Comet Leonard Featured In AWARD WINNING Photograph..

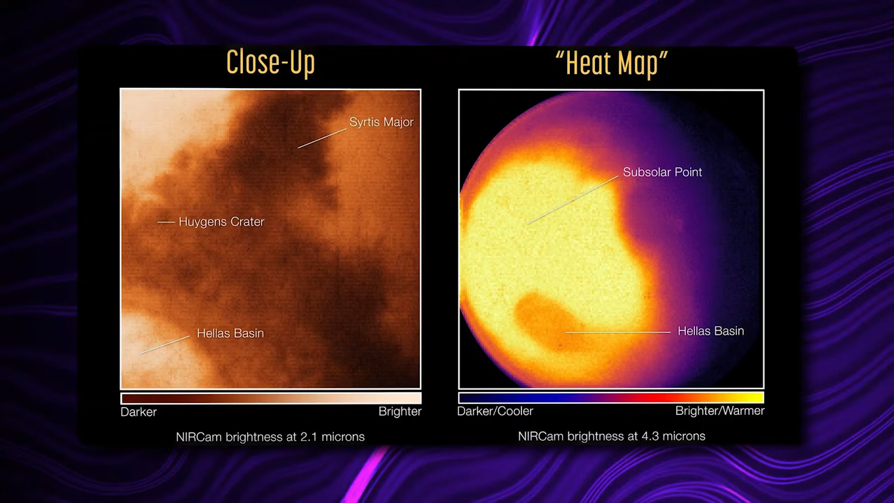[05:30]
The brightness of 4.3 micron light is related to the temperature of the surface in the atmosphere. The brightest region of the planet is where the sun is almost above the planet.